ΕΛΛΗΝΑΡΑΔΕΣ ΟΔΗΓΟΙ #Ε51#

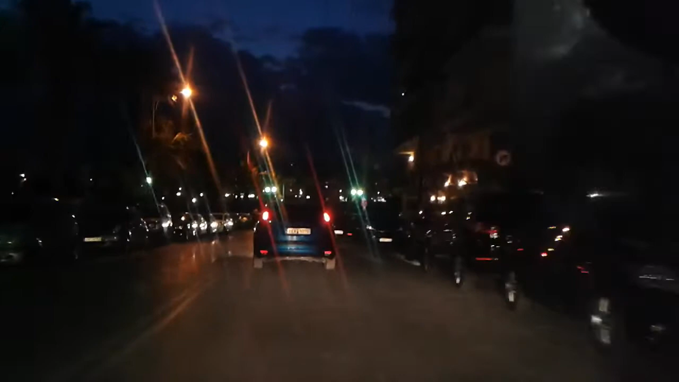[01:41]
Όχι αλλά δεν πειράζει Έχουμε εδώ πέρα τα διπλοπαρκάρισμένα Εδώ Το Ήμπιζα Το Μπεμβέ του Αλουνού του Μαλάκα Εδώ το Αλουνού του Παπάρα το Πόλο
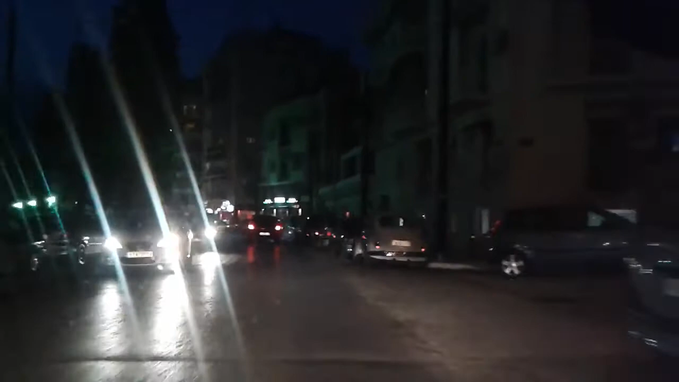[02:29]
Πλοηγηθείς τι είναι αεροπλάνο Λοιπόν, Χιουντάι εδώ πέρα Το Τουσόν παρκαρισμένο ανάποδα Ο άλλος εδώ πέρα Κοιτάξτε εδώ το κόπανο Πάνω στη γωνία έτσι Τι κι αν έχει ραμπά να πήρουν εκεί πέρα Κι αυτός ο ανάπηρος είναι κεφαλικά Λοιπόν, συνεχίζουμε
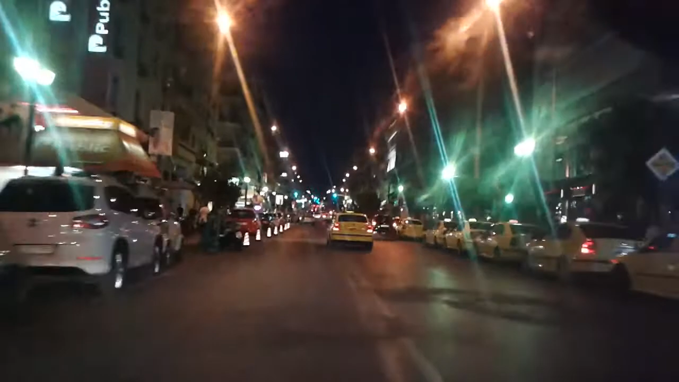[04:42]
Ξέρω λέει κάτι που δεν ξέρεις για τι να οδηγήσεις Και το λέει τι είναι εργατάκι που είναι το φλάς Το κερασε λέει τη διαδρομή Εδώ το Audi βλέπουμε τα σημεία που χορεύεται να παρκάρισε Παρκάρι πάνω στη διάβαση Δίπλο παρκάρισμένα παντού Έτσι απλά γιατί δεν τους ενδιαφέρει Σου λέει έχω βάλει alarm Σω παρεμάγια Είσαι βάλει alarm Και τότε ξεπάλι είσαι στραβοσταματημένος Πάνω στη διάβαση Πραγματικά μου αρχή θα κατεβάσω το παράθυρο Είναι απόκειπο να την πω ρε φιλάράκι Η διάβαση είναι για τους πεζούς Έσπρασταματησες πριν τη διάβαση γαμότο σου Τρελαίνομαι
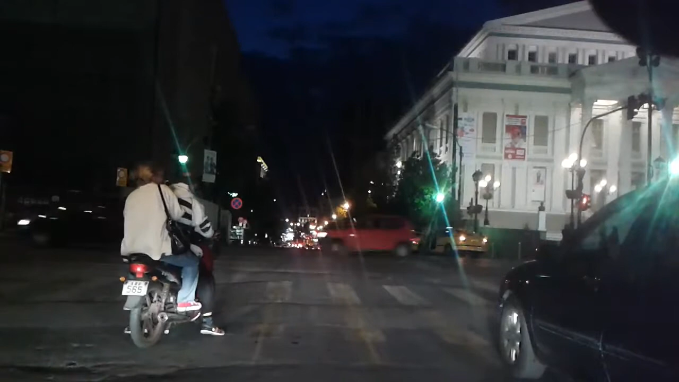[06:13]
Το τσιγαράκι εντάξει Είναι συνοδηγός Μπορεί να κάνει τι θέλει Ο οδηγός έχει σημασία Δεν καταλάβα δηλαδή Δεν πάνε να λέει ο συνοδηγός και οι συνεπιφάτες θα βάλουν λέει τους κόλους τους λέει στα τζάμια Ο οδηγός πρέπει να έχει τον νου του στην οδήγηση Λοιπόν συνεχίζουμε
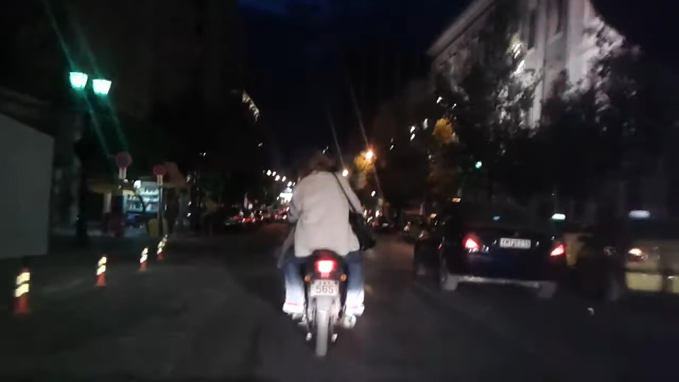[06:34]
Τώρα αυτός θα πάει δεξιά αριστερά Που στην ευχή θα πάει Ευλογημένος
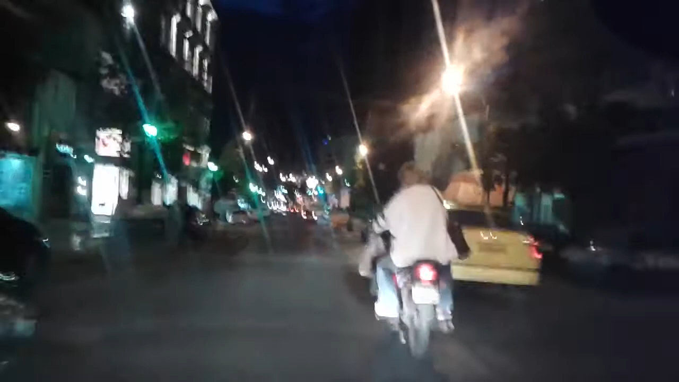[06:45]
Όχι Μες στη μέση του δρόμου Αγιερέτα μας
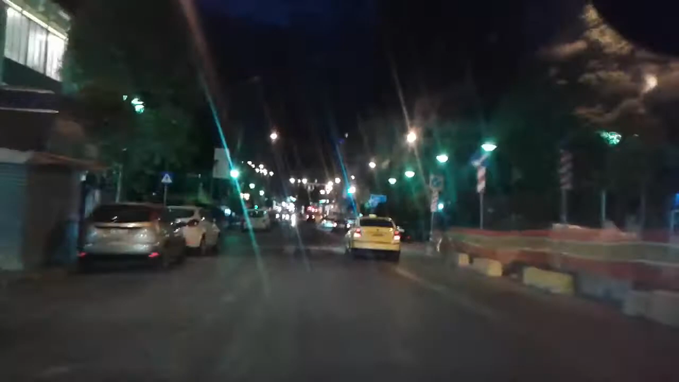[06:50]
Ελλινάρα Γαϊδουρινέ Ελλινάρα Τρικαλινέ Όχι τρικαλινέ δεν είναι παιδιά δεν έχω θέμα με τα τρικαλά Τη μάμου που μου λέγε παλιά η μάνα μου Ρε κερατά τρικαλινέ δεν ξέρω για ποια λόγω μου το λέγε
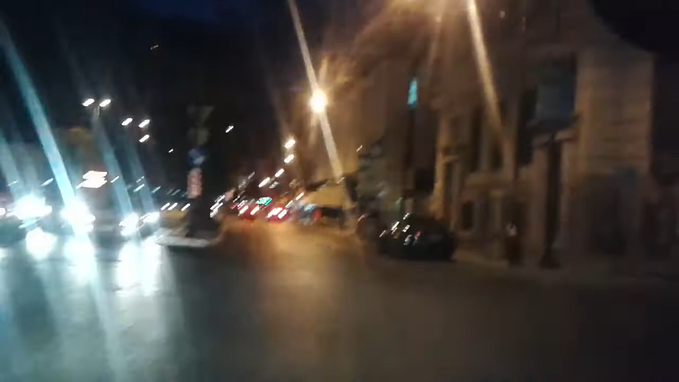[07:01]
Τι είχε πρόβλημα με τα τυριά Τρικαλινό Δεν
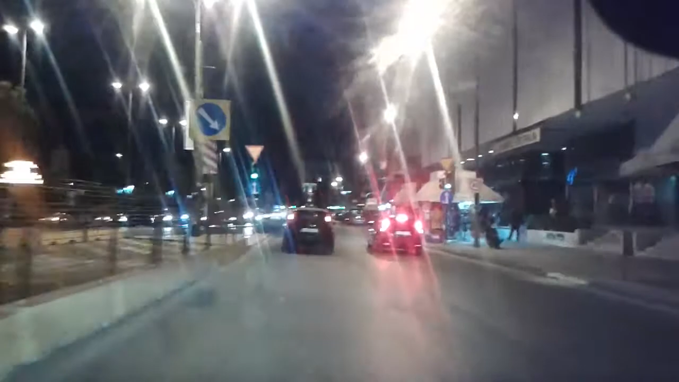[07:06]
έχω ιδέα πραγματικά Δεν έχω θέμα με τα τρικαλά τα λατρεύω Λοιπόν Συνεχίζουμε Με Μια Σταθερή Απέναντι βλέπουμε καινούρια σάτα ταξί παράνομη Αυτή δεν υπήρχε την προηγούμενη φορά που είχα κάνει γύρισμα Τι έγινε καινούρια σάτα κάνουν ταξιτζίδες Τουλάχιστον έβγαλε φλάς Όχι βέβαια ότι κόντεψε να πετάξεις το βόλβο Στον τοίχο που λένε απέναντι Δεν έχει σημασία
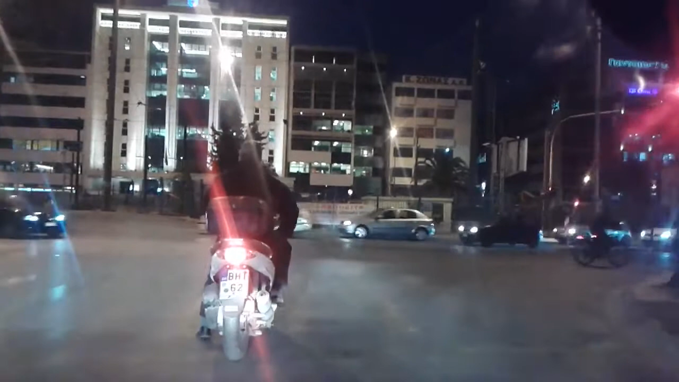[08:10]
Λοιπόν Περιμένουμε τώρα στο φανάρι Η μηχανή πάλι κλασσικά πάνω στη διάβαση Ο ΒΙΤ ΒΙΤ Πει να γίνει το του ΒΙΤ Ναι σαν το ΒΙΤ αυτό που έχουν οι γυναίκες γίνεται από τρίχωση Εδώ αριστερά μας το αυτοκίνητο το μαύρο Δεν είναι μαύρο είναι το μπλε το βόλβο που κοντάψει ο άλλος να πετάξει πάνω στον τοίχο Βιάζεται να φύγει
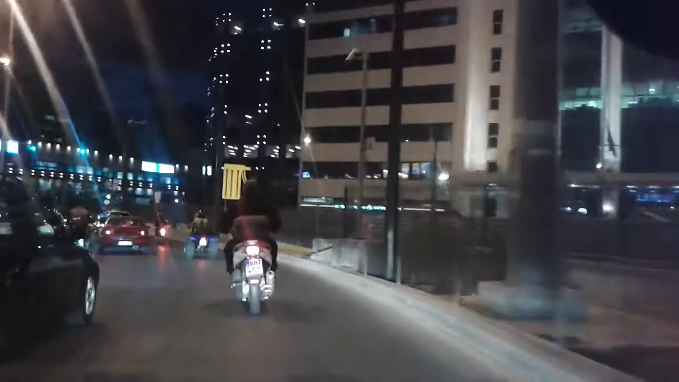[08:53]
Συνεχίζουμε λοιπόν ΒΙΤ ο ένας ΒΙΤ και η γουρούνα μπροστά
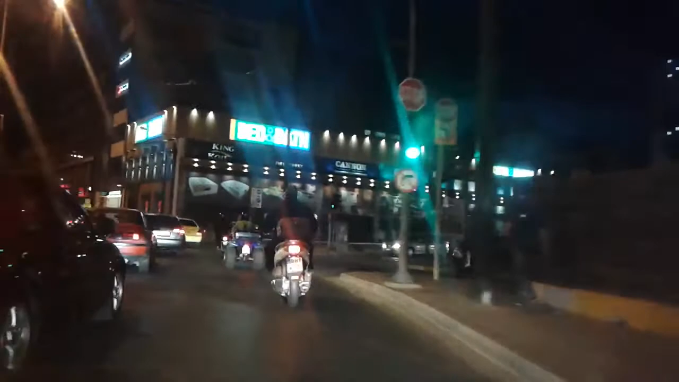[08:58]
Ναι άλλο γράμμα εντάξει δεν είναι για το θέμα τώρα
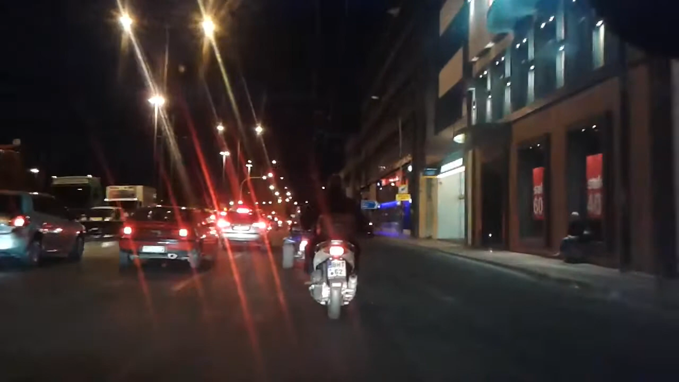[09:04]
Λοιπόν Τώρα τι ακριβώς κάνει Το ταξί ούτε φλάσσοτε τίποτα ρε παιδιά Τίποτα Τίποτα
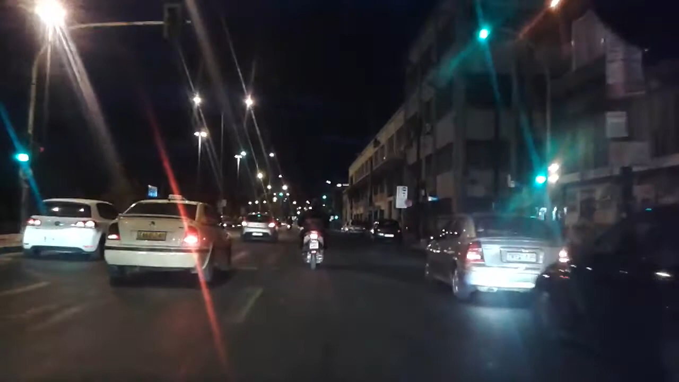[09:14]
Αχιεστείτε κολόφαρα σας έχεις χάθει ψυχή μου Ε μα πια Δεν μπορώ να ηρεμήσω Δεν μπορώ να ηρεμήσω Δηλαδή Γαμώ το κεράτο μου Πόσο δύσκολο είναι ρε πούστι μου Να βγάλεις έναν ημάδο φλάσ Ούτε μισοχιλιαστό δεν κουνάς το χέρι σου Ούτε μισοχιλιαστό ρε παιδιά Δηλαδή όσοι οδηγείτε καταλαβαίνετε τι εννοώ
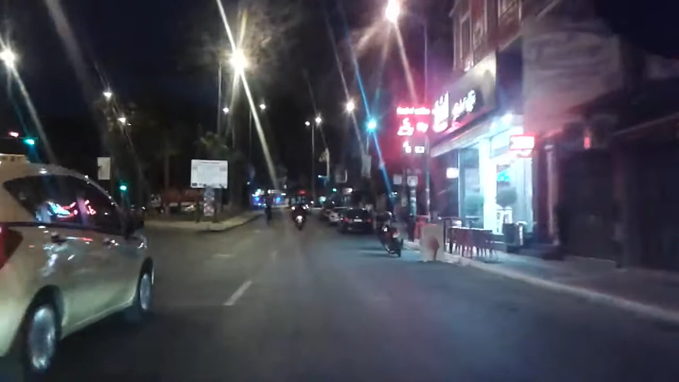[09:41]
Εδώ ο πεζός Περνάει έτσι γιόλο Εντάξει Τι και να τον πατήσουνε 50 αυτοκίνητα ξέρω εγώ
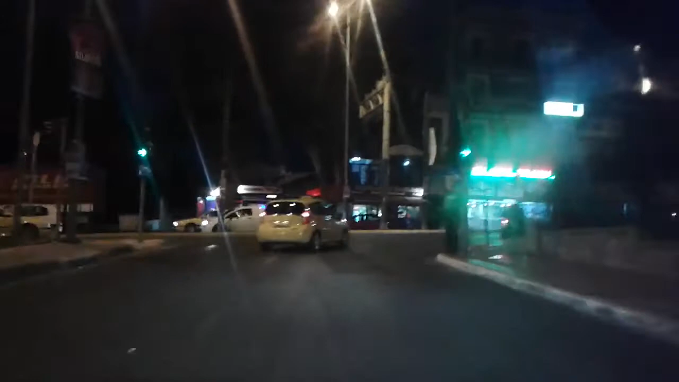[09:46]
Ε καλό ταξί είναι εντάξει Δεν έχει εγώ Έχουμε κόκκιμα Στο πορτοκαλί κόβω Δεν ανοίγω την υδρομπουκάλα Και συγγνώμη παιδιά Δεν μπορώ να Αριστερά